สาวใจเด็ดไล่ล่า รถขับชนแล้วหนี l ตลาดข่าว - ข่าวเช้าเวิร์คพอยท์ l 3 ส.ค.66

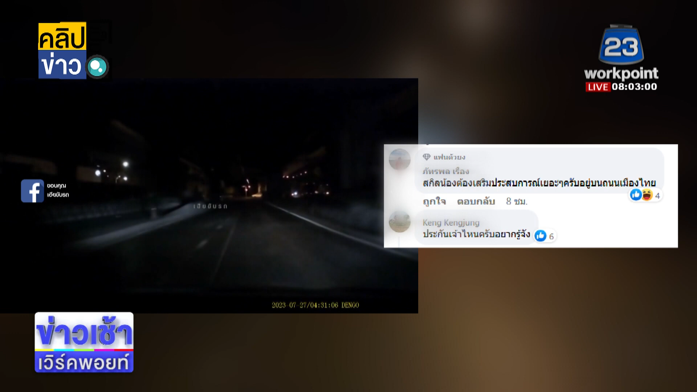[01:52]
ไป แม้ว่าจะมืดก็ตามนะและยาธานี่น่าจะหลายกิโลเมตรอยู่เหมือนกันแต่ว่าสุดท้ายฝั่งตรงข้ามนะคะที่เป็นคู่กรณี สำเบียน 2770ก็คือหลุดไปได้นะคะชาวเนี่ยมาแ